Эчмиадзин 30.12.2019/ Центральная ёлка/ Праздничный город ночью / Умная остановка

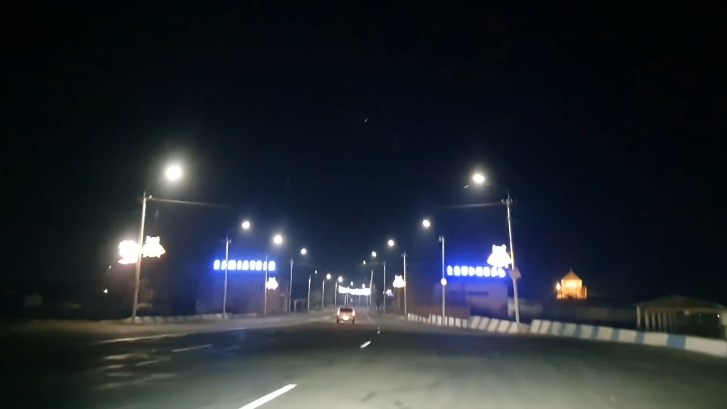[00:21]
Приехали снять вам, как украсили этот город к Новому году 2020. Оставайтесь с нами.
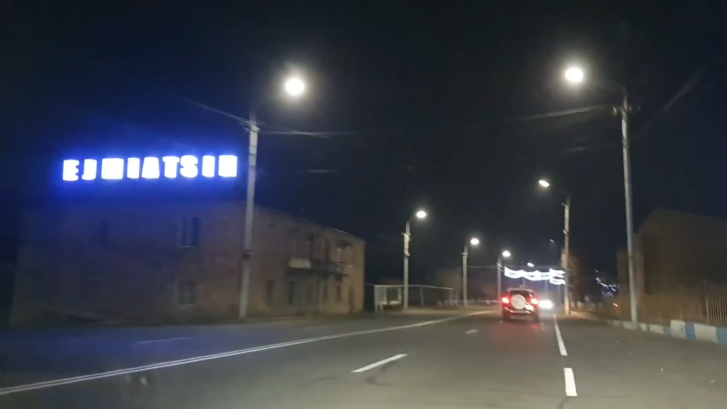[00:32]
Красота. Правда, вот как красиво.
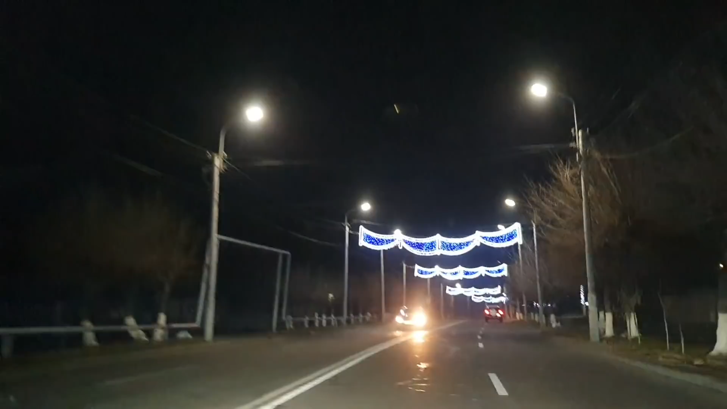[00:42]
Даже у нас в нашем районе не так, да, вот именно верхние.
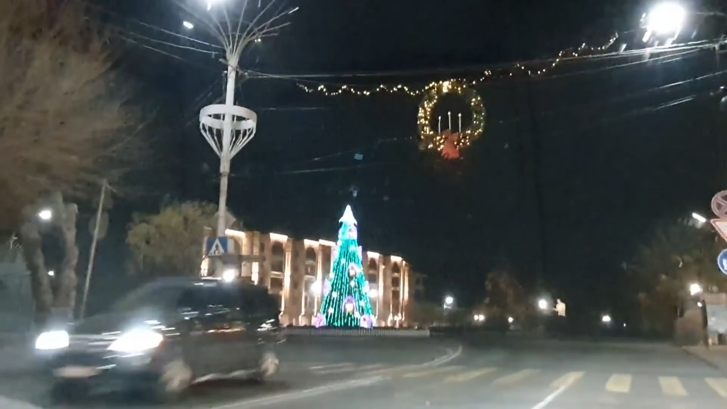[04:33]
Очень красивые свечи. И елка. Просто можно я так вот через окно, чтобы было видно.
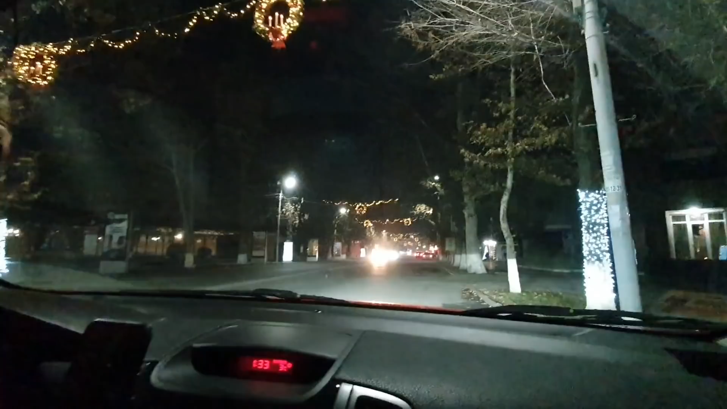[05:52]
Да. У нас времени сейчас просто совсем нету. и мы снимаем уже тушек. Очень красивая тоже. И магазин.